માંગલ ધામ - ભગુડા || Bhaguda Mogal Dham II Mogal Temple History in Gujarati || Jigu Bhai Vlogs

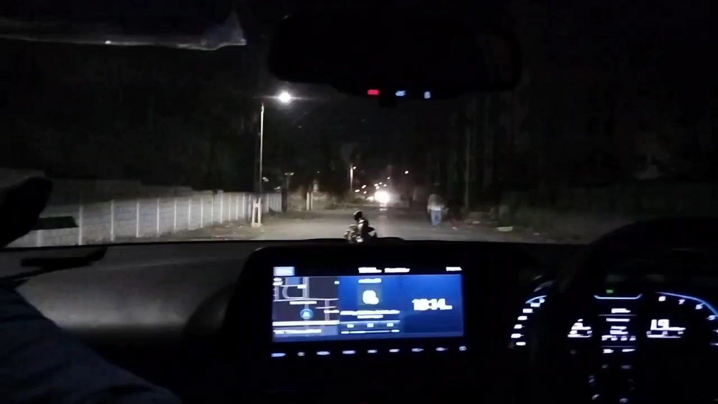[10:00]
વાગે છે રાતના 10:14. તો ભાવનગર શહેરમાં આપણે ફાઇનલી આવી ગયા છે. તો હવે સવારે મળીએ ભાવનગર શહેરમાં, મુલાકાત કરીએ ભાવનગર શહેરની. ગુડ નાઇટ, ફરી મળીશું.